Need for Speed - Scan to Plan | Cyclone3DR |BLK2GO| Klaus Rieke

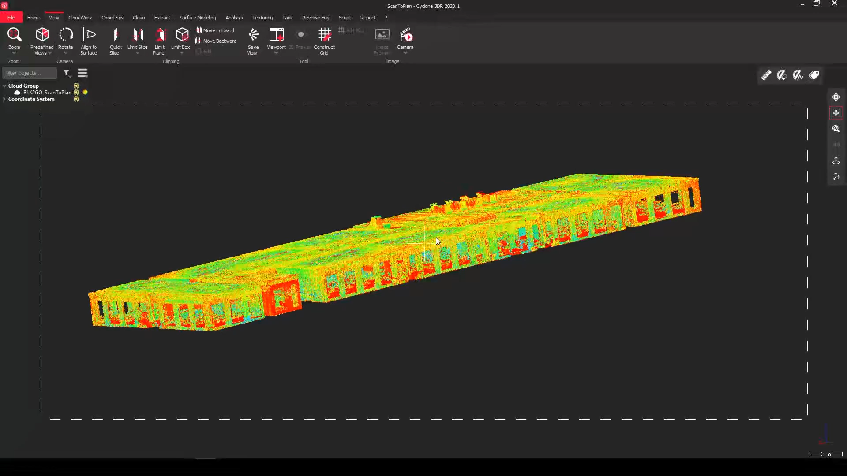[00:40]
So we walked and captured it and we want to
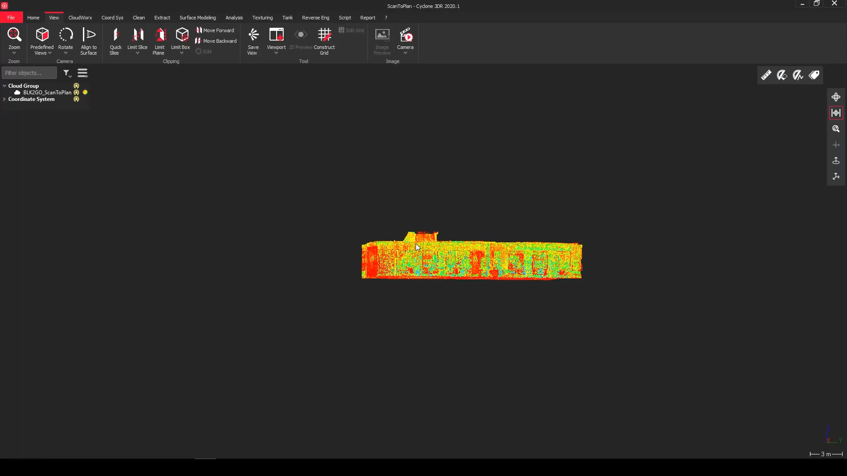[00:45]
get a floor plan today out of it. So that means we're taking advantage of the new workflow called scan to plan in Cyclone 3DR, which you can find under extract.
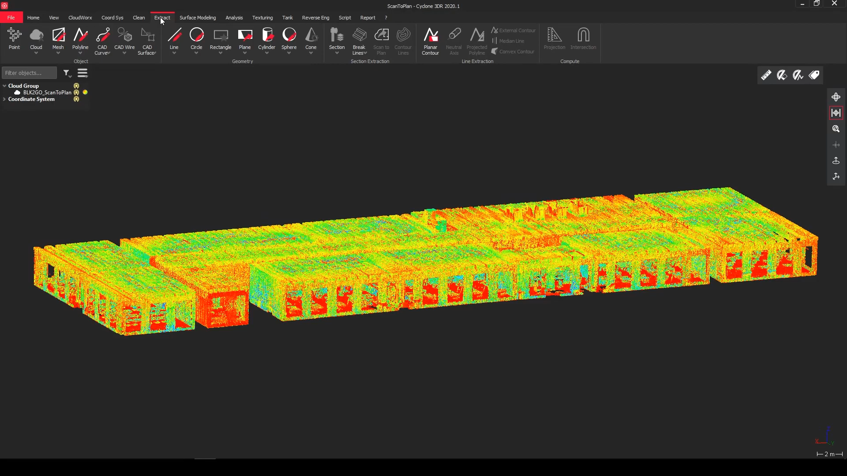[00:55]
You can simply pick the point cloud and say
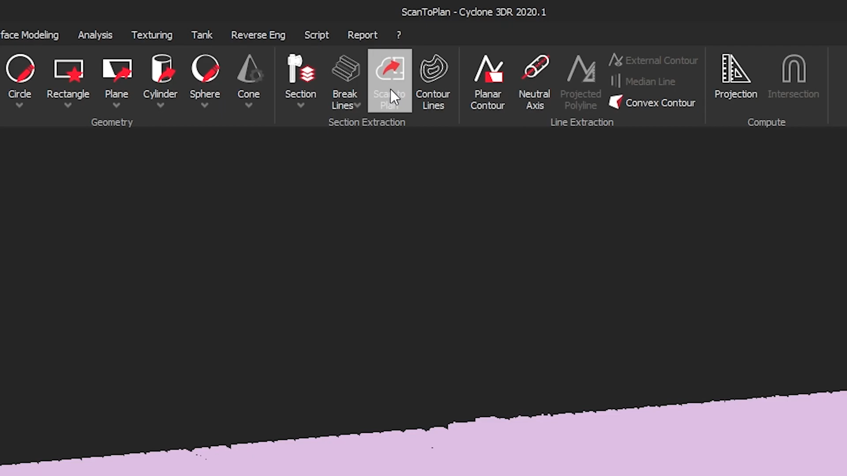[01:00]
scan to plan to get the command started. That means in the options we have our point cloud, which can be a single point cloud.
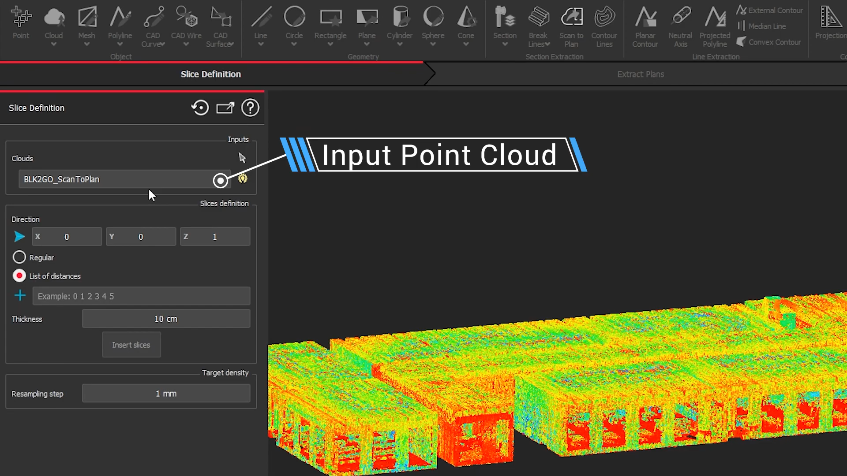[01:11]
You can also select multiple point clouds. You can choose your slice direction. For floor plan, we want to have that direction. Sort of a nice horizontal slice and we
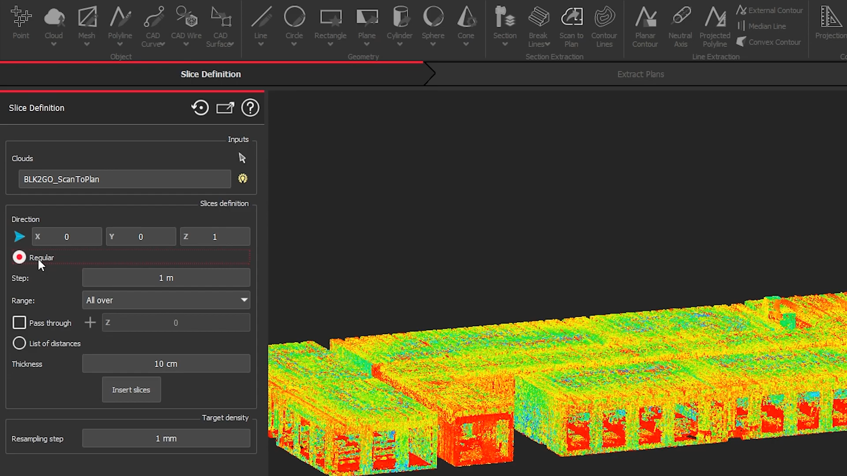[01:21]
can choose if we want to have regular or individual steps for our slice location.
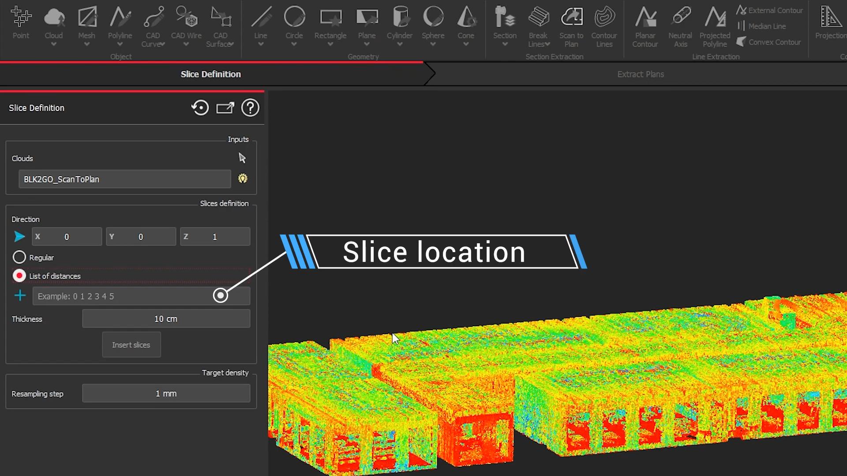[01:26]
I'm going here with individually and pick where I want to create my section. Also want to notice we have new the picking tools are now appearing on the bottom of the screen, always and directly available.
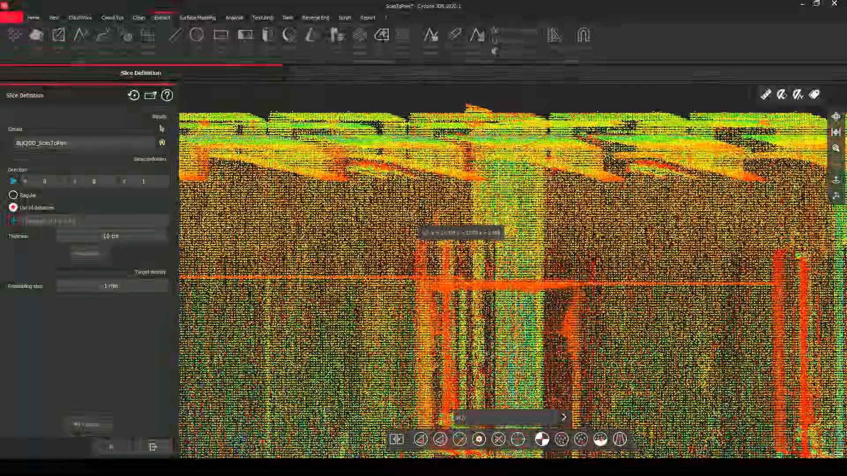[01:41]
Okay, so I'm picking here more to the top of the rooms
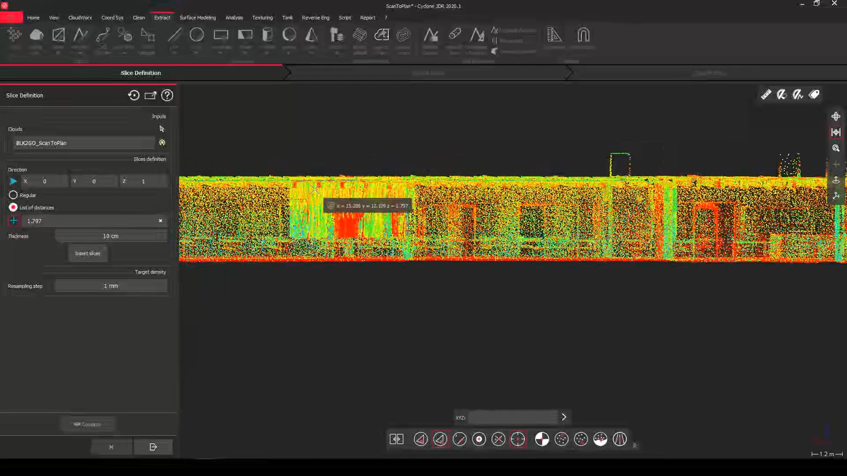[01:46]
because usually there's a space where I can have a
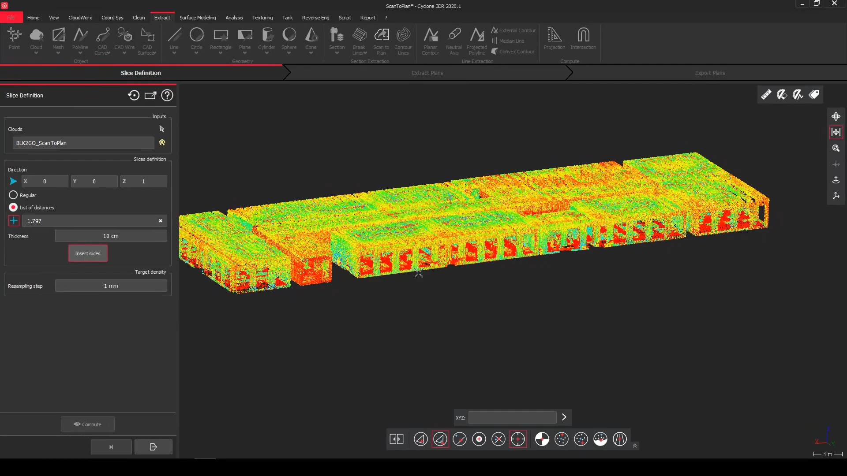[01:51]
nice slice and nothing is in the way.
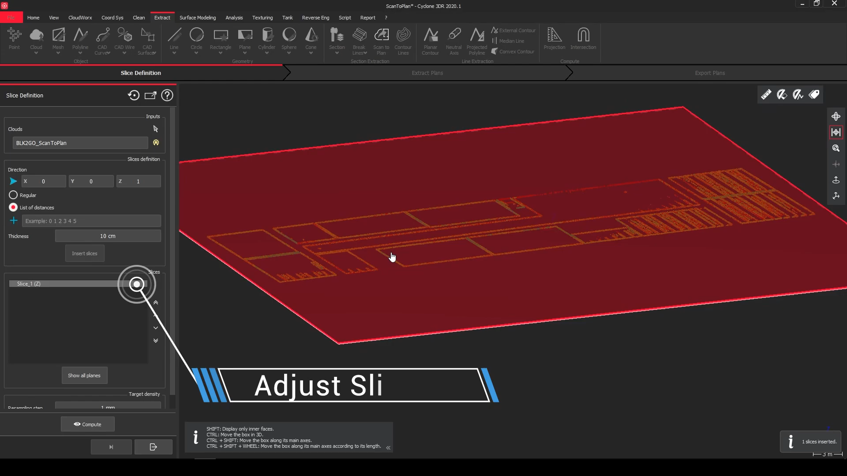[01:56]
But when we're already here, if we do the slice, it's not a definite slice. We can still add it and adjust it because I can see here the beams.
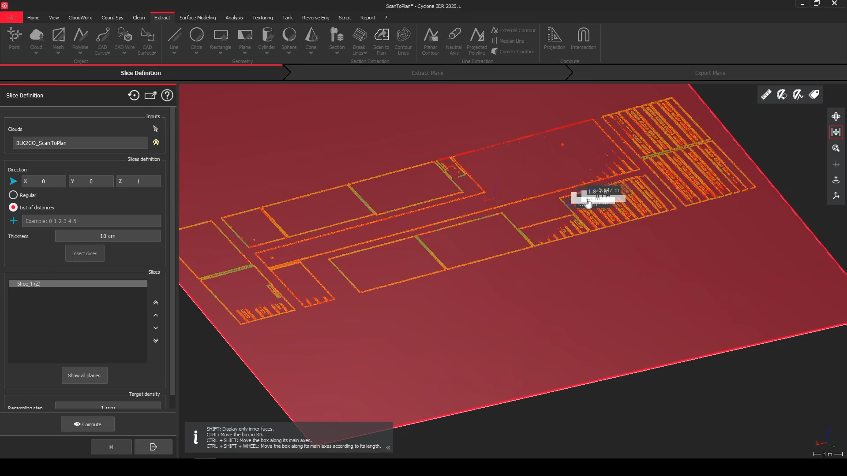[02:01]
So I don't want to slice through the beams. I'm just going a little bit lower so that I get a nice slice through it.
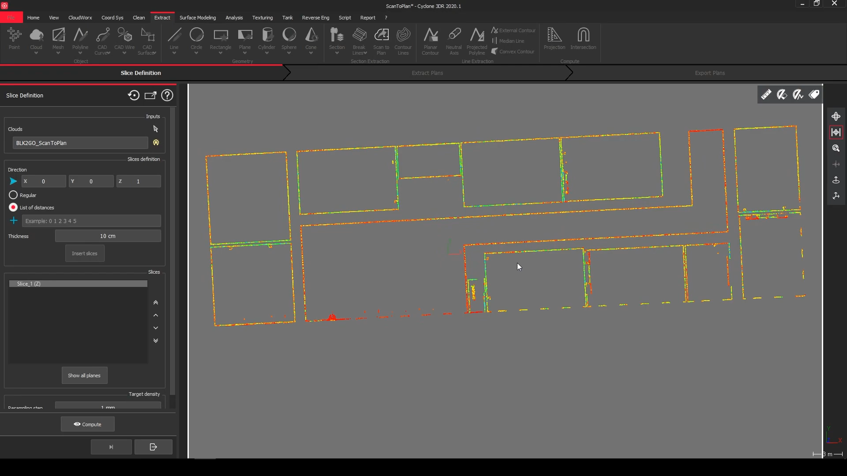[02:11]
I'm happy how it looks. So I just go to compute and then we're following the next step.
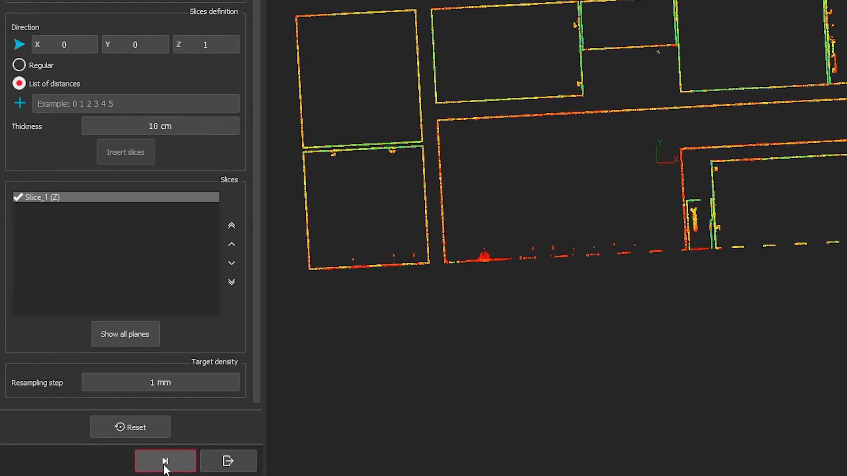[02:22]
That means we want to start extracting our data. With a nice slice, we start on the top left and we can out extract or manually extract.
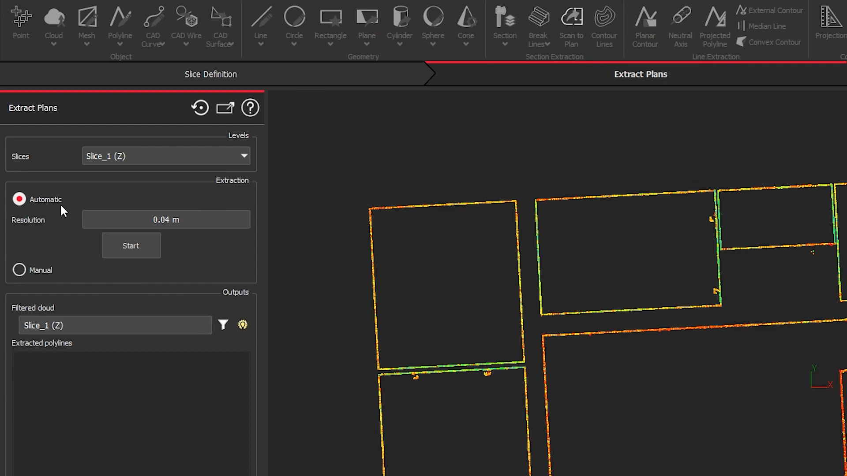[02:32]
The value in the auto extraction is read to your thinnest walls in there, but you can also go with the default value.
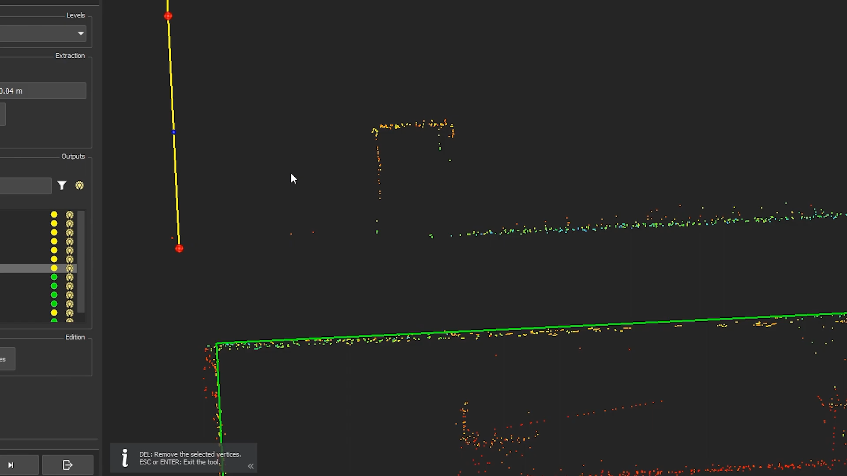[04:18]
Another part, what you can see here that in some cases,
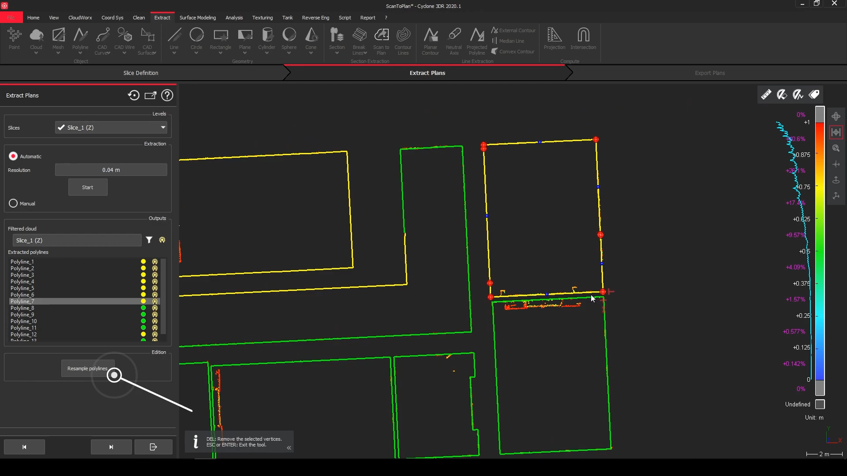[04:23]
I have a lot of points and vertices on my outline,
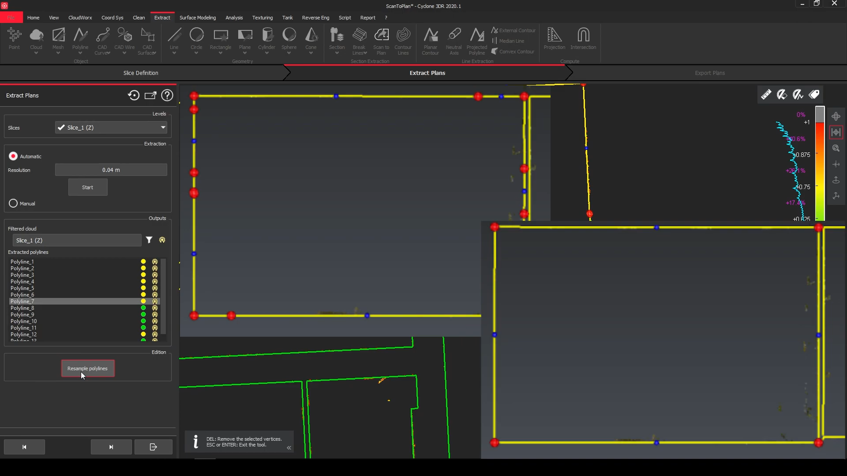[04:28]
I can use a resample tool to actually get a minimum amount of vertices on each line. To not get confused, we can also rename our polylines, or we can also change the color of it, and we can also multi-select them and change it accordingly.
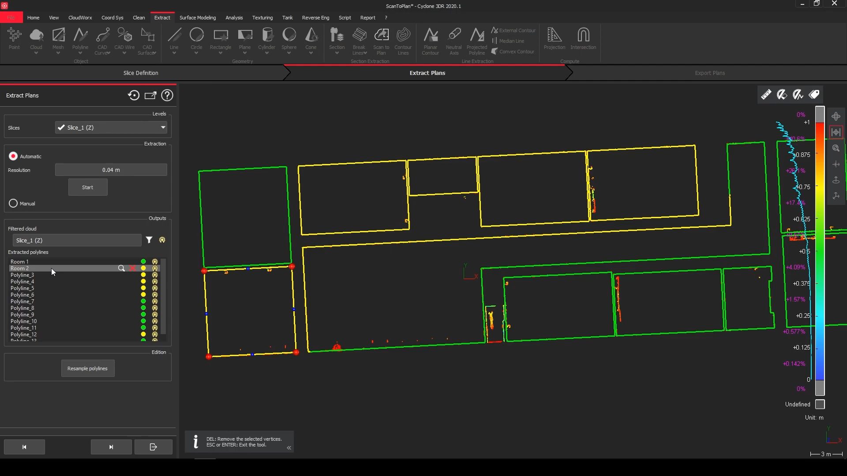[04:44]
That's already it. So the question is, how does a vertical section look like? It's the same process.